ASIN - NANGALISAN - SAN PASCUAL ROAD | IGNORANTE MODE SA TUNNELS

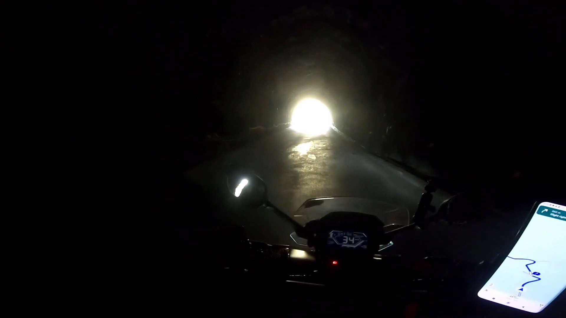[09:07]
Ito yung tunnel na nakalagay doon. Parang marker ng asin.